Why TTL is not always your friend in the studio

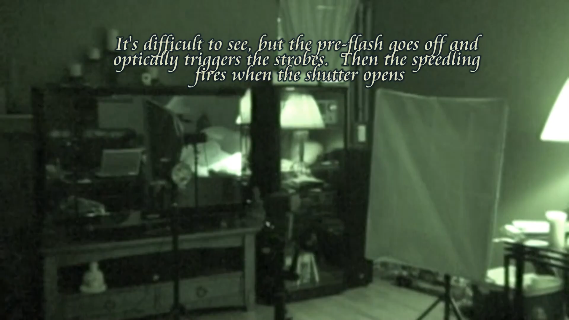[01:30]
Okay, so now that you saw, it was difficult to see even in slow motion, but you saw the first one fired,